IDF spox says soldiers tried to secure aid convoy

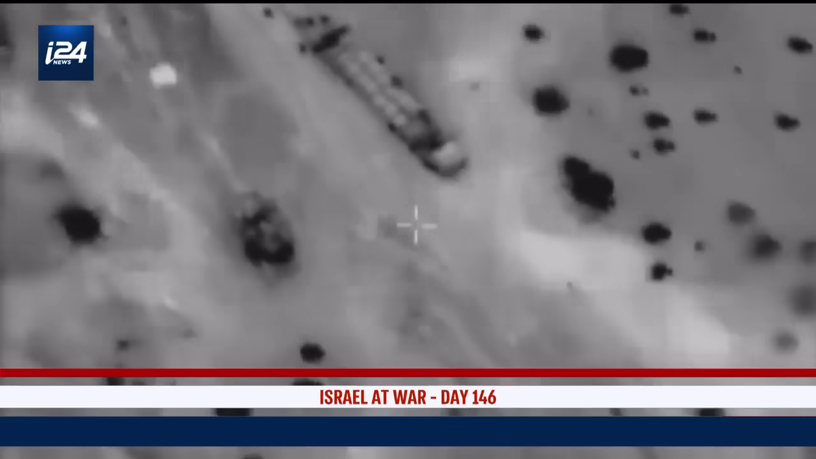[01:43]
the tanks that were there to secure the convoy sees the Gazans being trampled and cautiously tries to disperse the mob with a few warning shots.